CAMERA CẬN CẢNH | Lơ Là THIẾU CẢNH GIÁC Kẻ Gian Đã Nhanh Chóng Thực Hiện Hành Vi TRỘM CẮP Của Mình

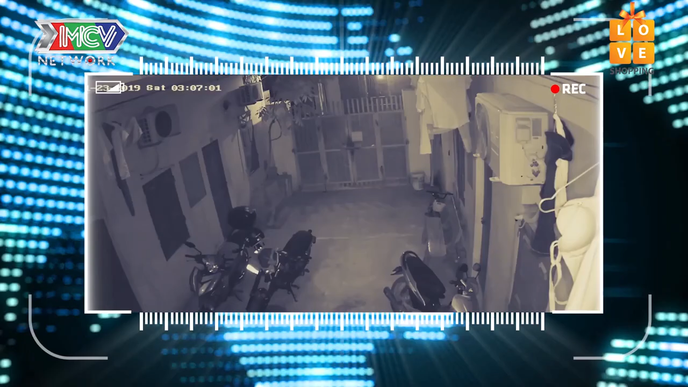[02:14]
Đồng hồ hiển thị 3 giờ sáng. Tại một giấy nhà trò có gắn camera an ninh. Cửa đóng, trong sân có khoảng 4 chiếc xe máy đang đậu. Và một giấy xe đang đậu dưới chân cầu thang. Một lát sau, cánh cổng bị mở toàn ra, phía trước chỉ còn lại 3 chiếc xe. Đã có chuyện gì xảy ra?
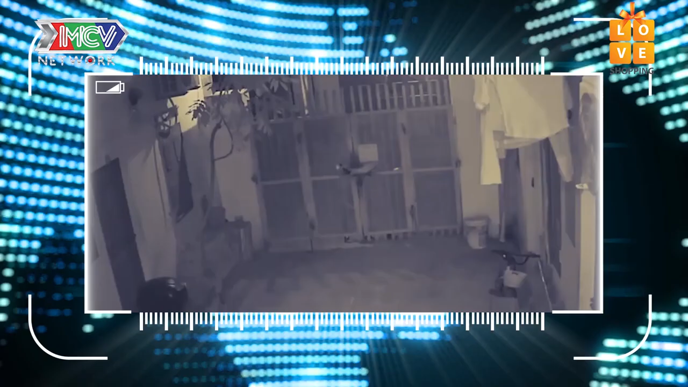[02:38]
Bỗng nhiên có một bóng đèn lắp ló trước cổng ngôi nhà này. Có người đưa tay vào mặt trong chiếc cổng.